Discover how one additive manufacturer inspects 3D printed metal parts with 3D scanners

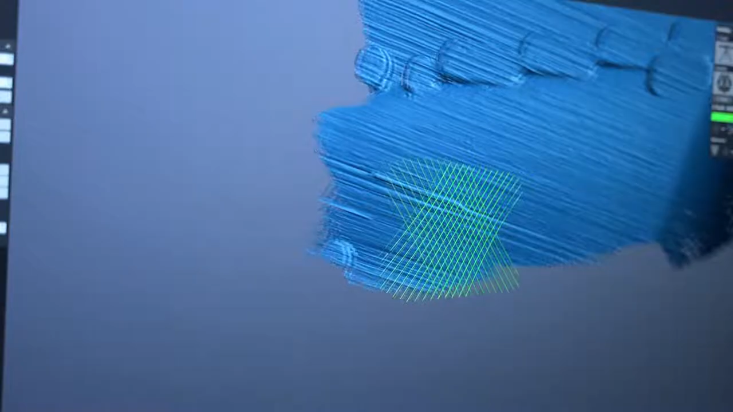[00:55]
A lot of times we have parts with unique features.